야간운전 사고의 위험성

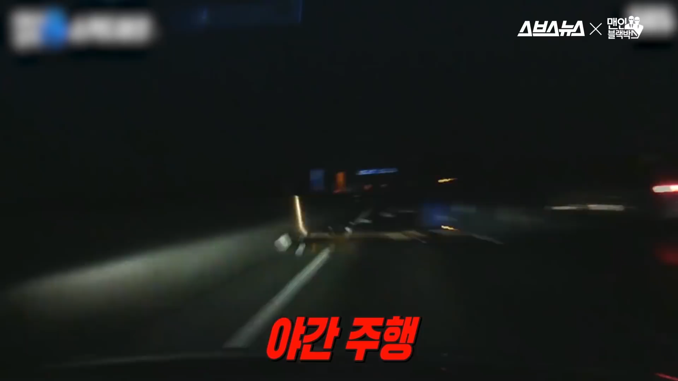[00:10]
그 위험성을 취재했습니다. 집으로 귀가 중이었다는 제보자. 잠시 후 생각지도 못한 상황을 마주하게 됐다는데요. 도로 한가운데 대형 트럭이 길을 막고 서 있었던 겁니다.
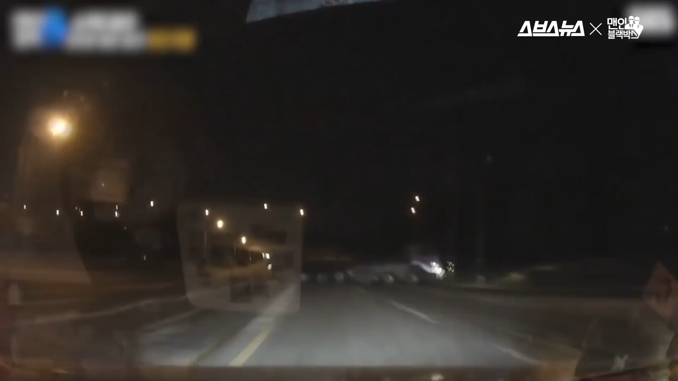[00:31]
급하게 운전대를 꺾어보지만 충돌을 피할 수는 없었다는데요. 사고 충격도 상당했습니다. 제보자는 불가피한 사고였다고 말합니다. 엎친 데 덮친 격으로 사고 지점은 가로등까지 꺼져 있어 도로는 한치 앞을 분간하기도 힘들었다는데요. 다행히 안전띠 덕분에 크게 다치지는 않았지만 차량은 범퍼부터 엔진까지 밀려 결국 폐차하게 됐답니다.
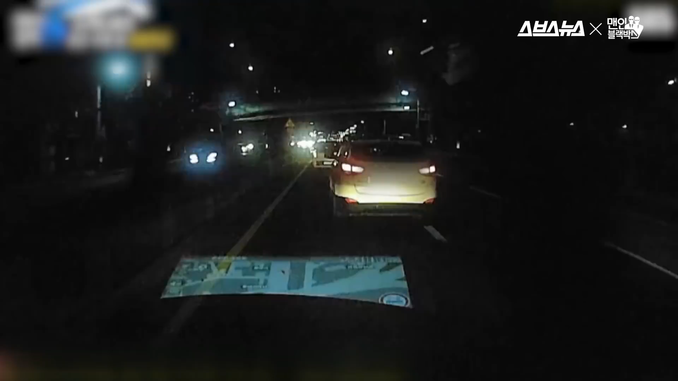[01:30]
마주오는 차량의 전조등 불빛에 잠시 시야를 잃은 제보자가 무단응단 중이던 보행자를 보지 못했다는 겁니다.
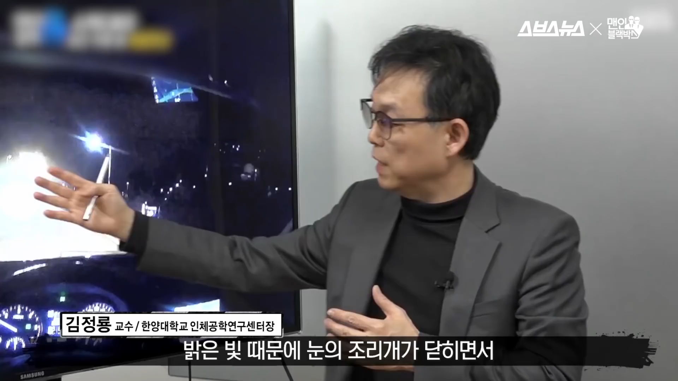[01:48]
밝은 빛 때문에 우리 눈의
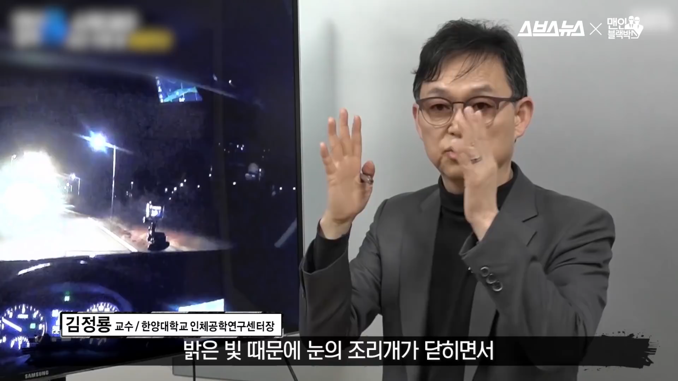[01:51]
조리개가 닫혀지면서 어두운 데 있는 물체를 구분한 능력이 떨어지기도 합니다. 특히 이런 현상에서 차가 빠른 속도로 움직이게 되면 물체를 발견한 다음에 반응할 수 있는 시간이 훨씬 줄어들기 때문에 굉장히 위험한 상황이 될 수 있습니다.
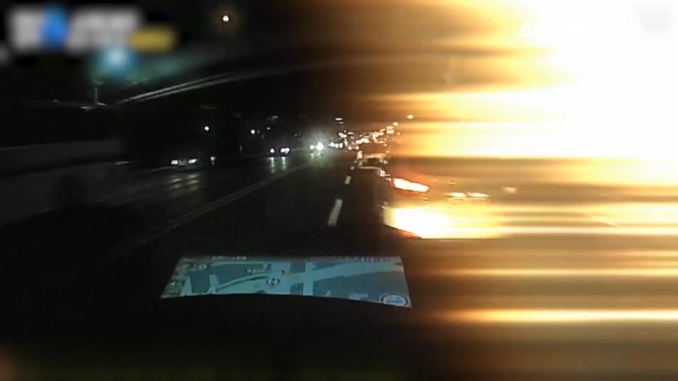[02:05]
야간 주행에 다양한 영향을 미치는 내부적 또는 외부적 요인들 이 위험 요소를 줄일 수 있는 방법은 없을까요?